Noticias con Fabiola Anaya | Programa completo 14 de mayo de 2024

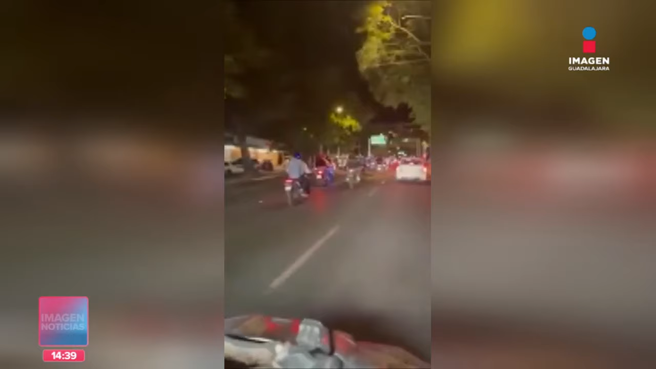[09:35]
También los motociclistas habrían agredido a la familia y robaron algunas pertenencias de la camioneta.